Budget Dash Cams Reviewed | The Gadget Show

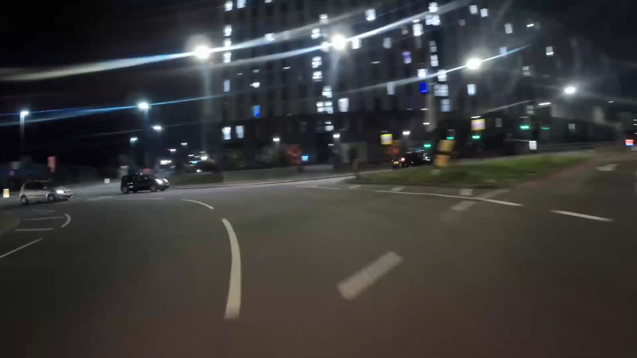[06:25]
And first up, once again, is the cheapest-on test from Motorola.
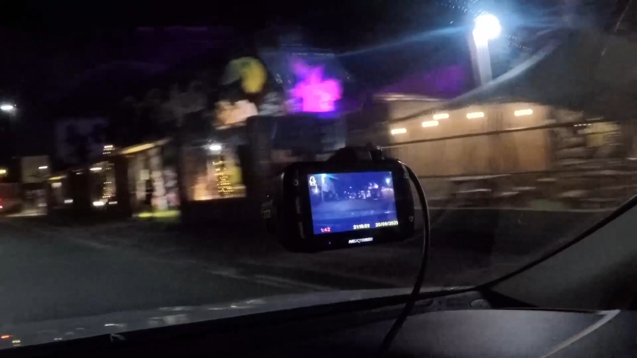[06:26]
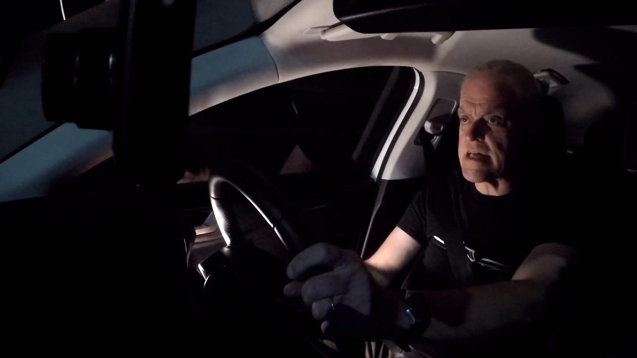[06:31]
Now, the Motorola has a low-lux sensor, so they say it should give viewable footage in low-light conditions without artificial lights.
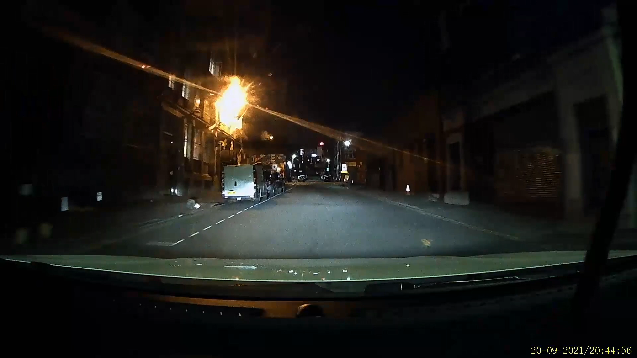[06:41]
Ooh, this is a dark road, a good test. The Motorola reproduces the colours of the artwork well, and the road signs dotted around the back streets of Birmingham's east side are crisp and clear.
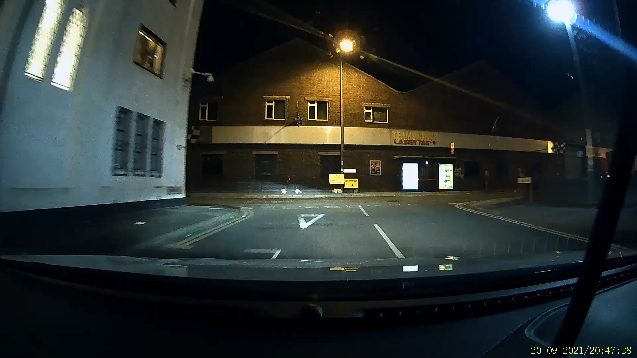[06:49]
Interesting to see how it copes with these lovely festoon lights here in Birmingham.
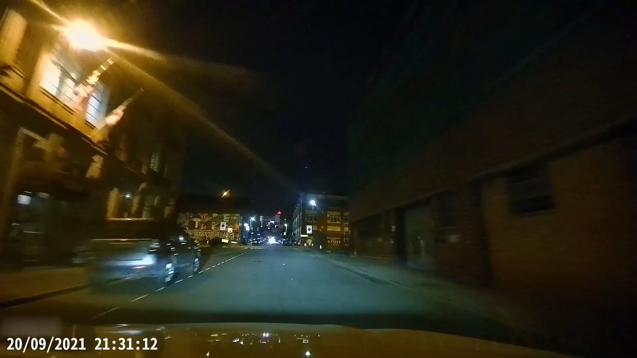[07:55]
It'll be interesting to see whether the higher resolution translates into poorer image quality in the dark or better.